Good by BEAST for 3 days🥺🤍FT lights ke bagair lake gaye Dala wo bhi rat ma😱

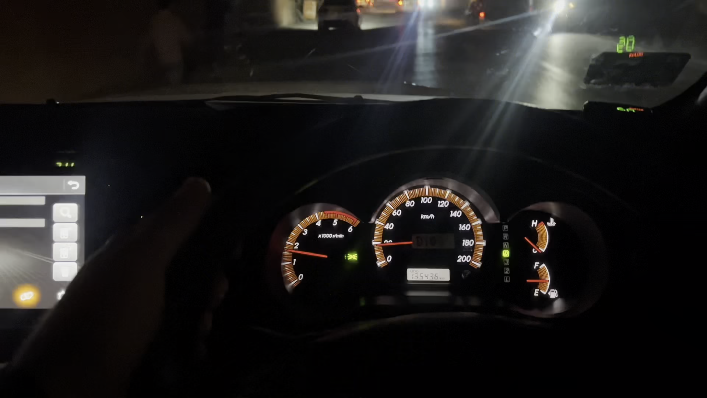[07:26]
भाई फुल अंधेरा है, कुछ नज़र तो नहीं आ रहा, कार
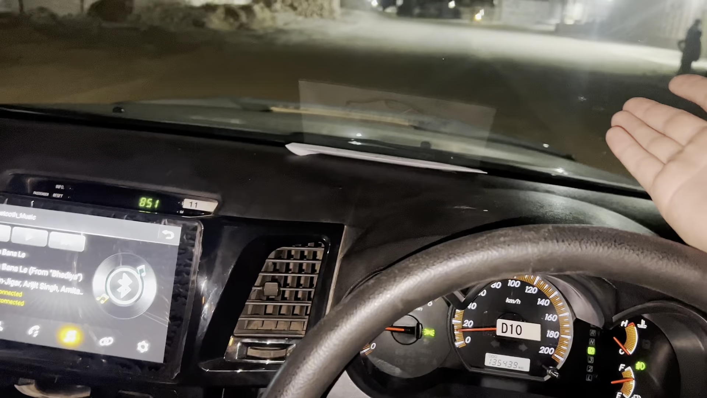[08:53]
ऐसी काड़ी काड़ी गाड़ियों में घूमना पड़ रहा है, क्या करें, बीस्ट होती तो अभी फुल ऐसी शशकों में जाते, लाइटें शाइटें होती, लेकिन खैर बीस्ट आ जाएगी 2-3 दिन के लिए,